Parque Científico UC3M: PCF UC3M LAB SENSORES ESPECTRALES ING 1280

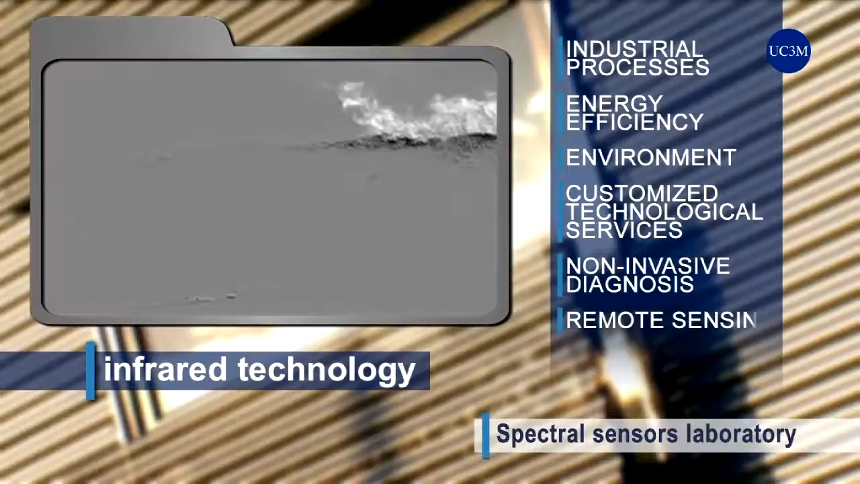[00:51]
It is the only Spanish university laboratory with
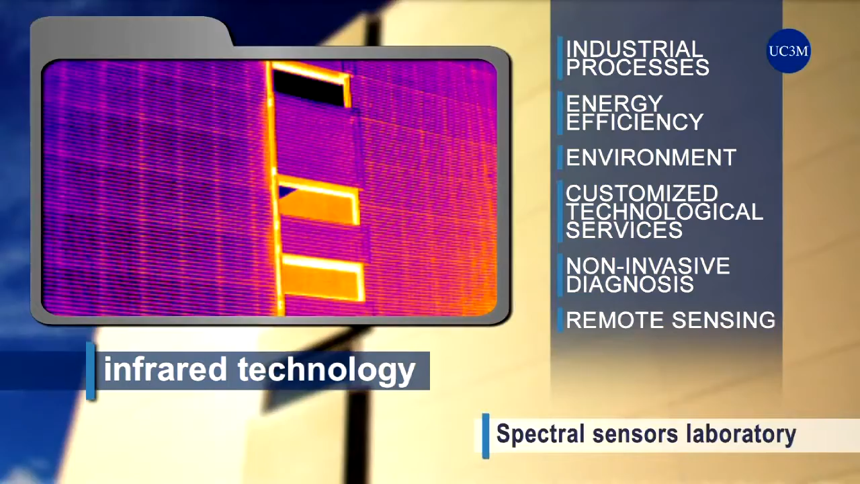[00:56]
a capacity to perform spatial and spectral analyses in all wavelengths of the entire infrared spectrum.
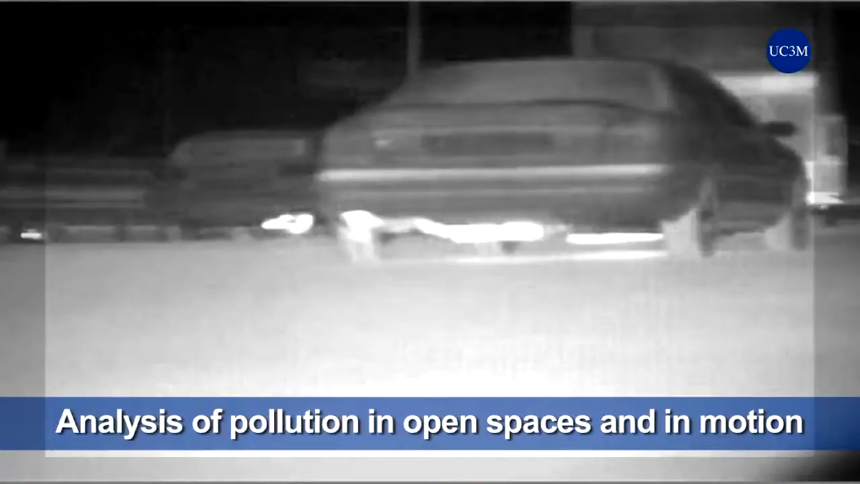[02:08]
long-distance precision thermography or early sensing of forest fires, etc.